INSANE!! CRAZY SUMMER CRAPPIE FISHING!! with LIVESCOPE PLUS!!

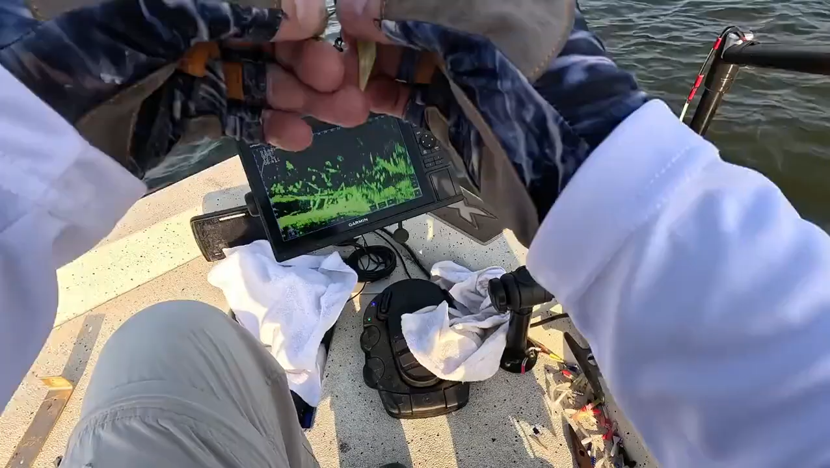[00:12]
I was having problems with Active Captain, so I couldn't record the LiveScope screen, but I do have a view of the screen from the chest-mounted camera.
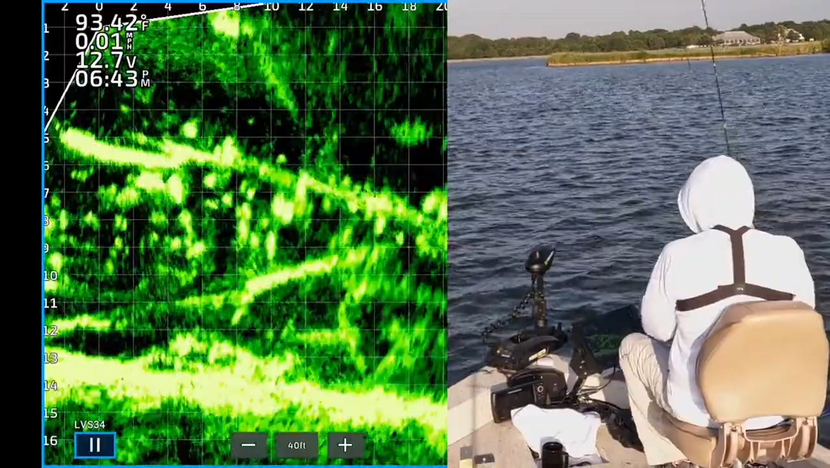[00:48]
On screen: water 93.42°F
Alright. Little white crappie. Dang. This is a good one.
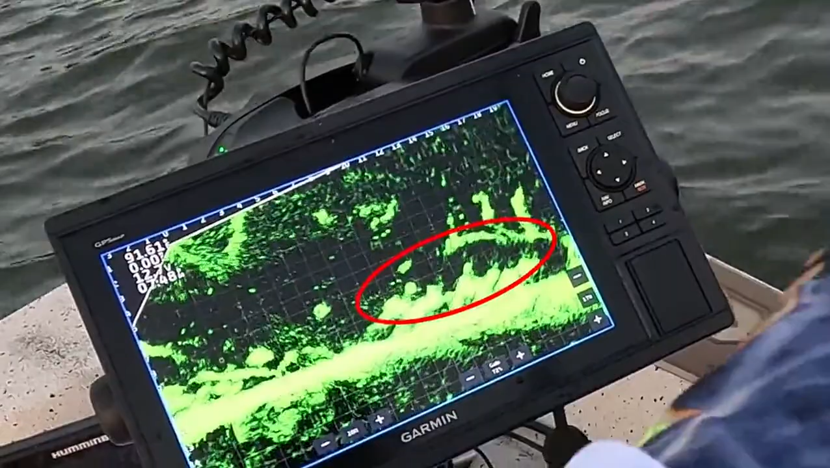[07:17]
Goodness gracious, look at this school right here. Oh my goodness. Lord.
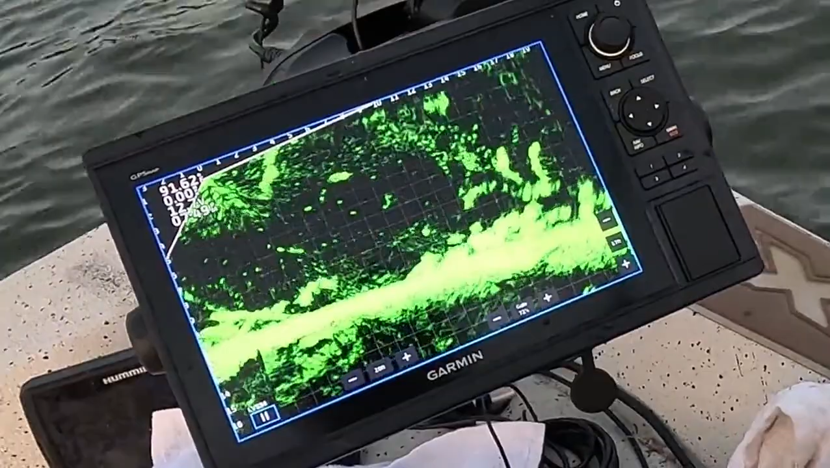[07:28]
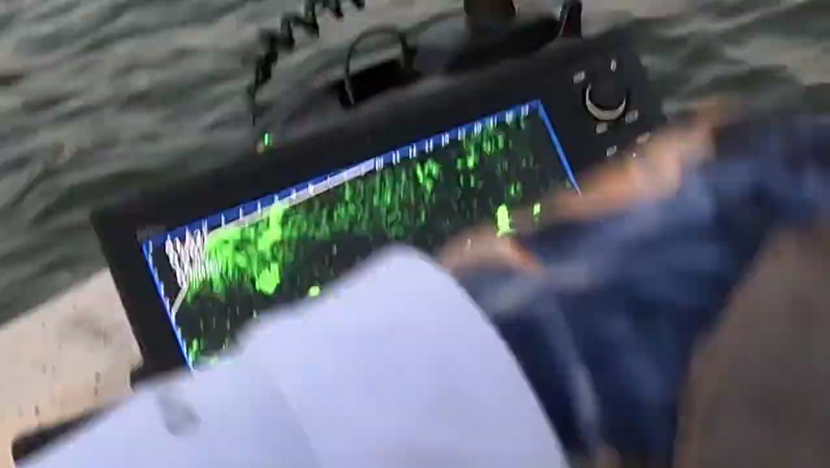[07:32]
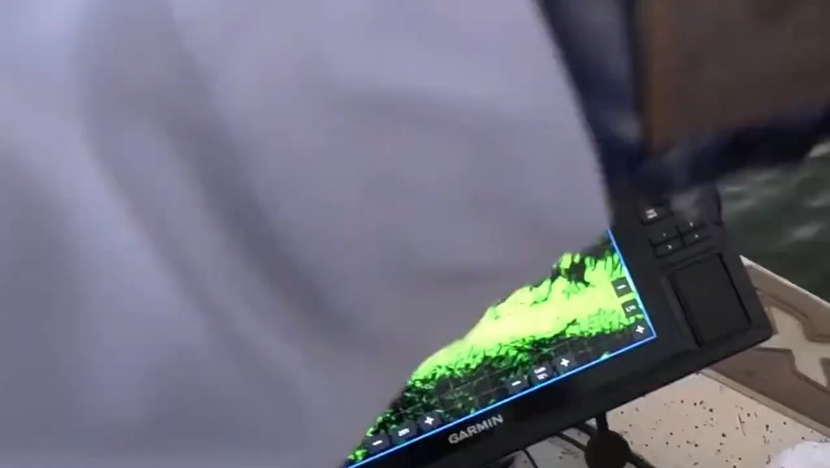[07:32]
Right there, 11 feet out, 749. Good night.
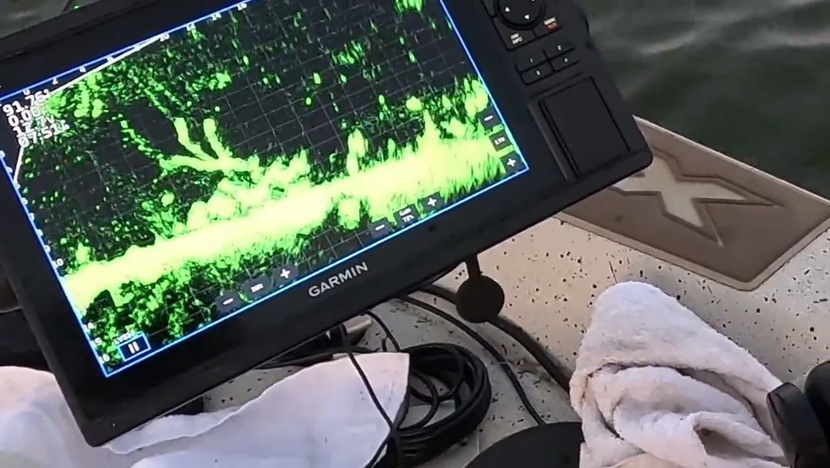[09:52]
There's one. 8 feet out. 751.
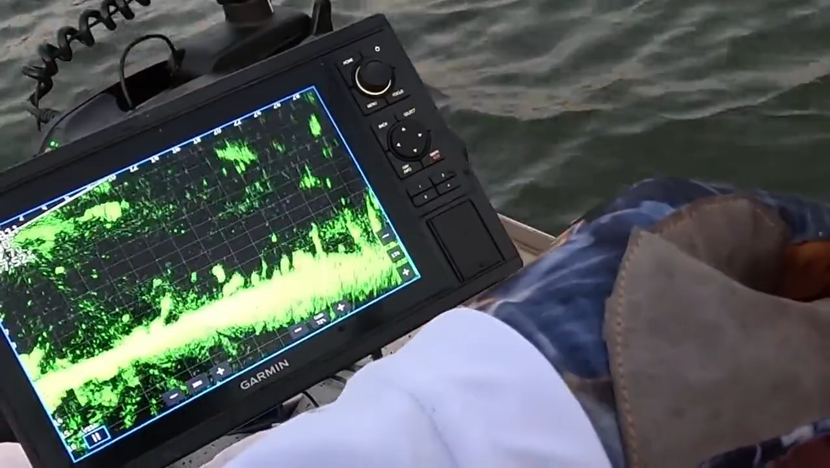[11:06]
There's one right there. 18 feet out, 753.